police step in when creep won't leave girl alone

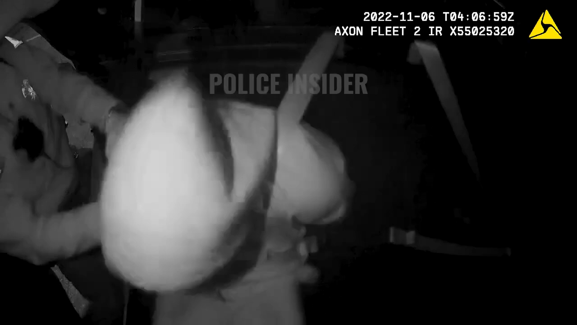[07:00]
Stop. No, I'm not gonna do that. Hey, you try to bite me again, I'm gonna add charges. You're gonna go away for a long ass time. Get in the car. Watch your leg. No. Do it.
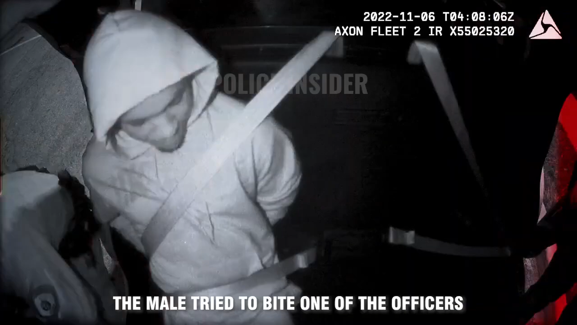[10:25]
The male tried to bite one of the officers and kept escalating the situation. Hey! Stop that shit!
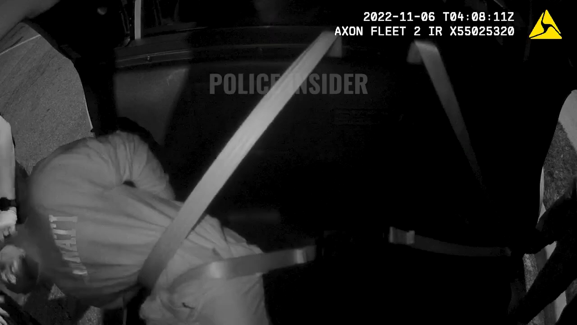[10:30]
He's trying to bite me. No, super man. Stop now! Knock it off! Bitch, I see you. Shoot me. Shoot me, nigga. No, we are not doing that. Do that shit. Do not undo your seatbelt. I'm gonna nigga. You gonna shoot me. Oh! I'm gonna do that, yo. Do you.
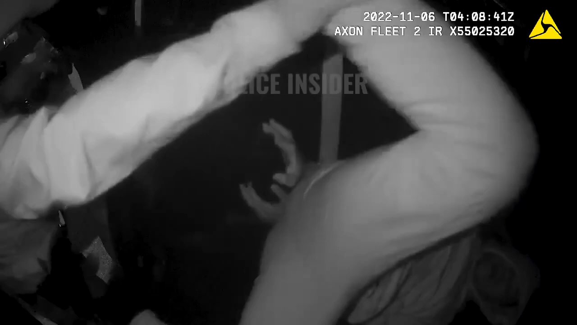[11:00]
Jimmy, use a. Door. What? Foot! No. You. Oh, no. No. Try that. Oh, shit. Daddy, try that. Come on. Perfect. Don't grab my body cam. Don't grab my body cam. Come here. You a. Oh, God, you a. You always been. Back in. Push him over.
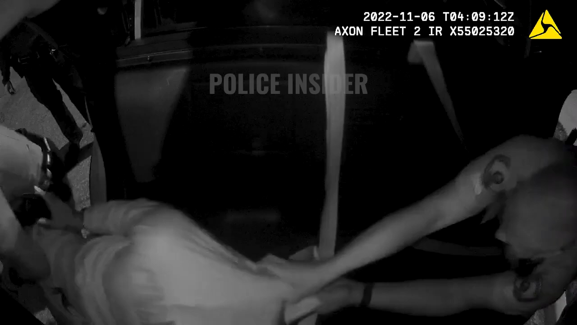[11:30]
No. Are you pulling him out? No. No, I'm pushing him in. He's hooking his foot. Stay in there. Stay in. Stay in. I'm gonna tell his wife. Get in. Get in the car. Get your feet in. What? Wisconsin. Get your feet in. White Castle. Probably bucking like a pastel.